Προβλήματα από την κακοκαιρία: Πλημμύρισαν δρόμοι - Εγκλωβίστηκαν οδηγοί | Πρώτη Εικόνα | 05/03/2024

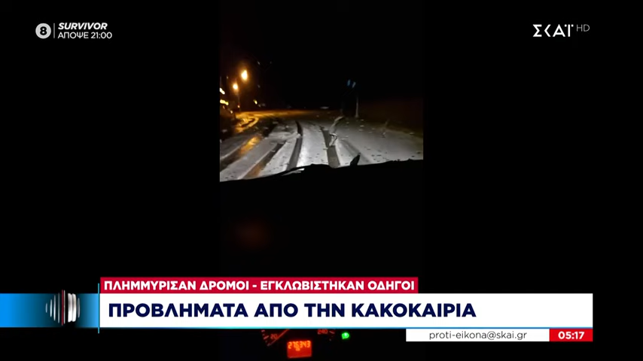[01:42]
το χαλάζι Δεν είναι χιόνι αυτό, χαλάζι είναι Είναι ρε παιδί μου, ναι Το έχεις τρώσει κάτω όμως, έτσι Ε, δεν θα το έχεις τρώσει Αυτό είναι χαλάζι, παιδιά Χαλάζι είναι αυτό Χαλάζι, χαλάζι Για να δω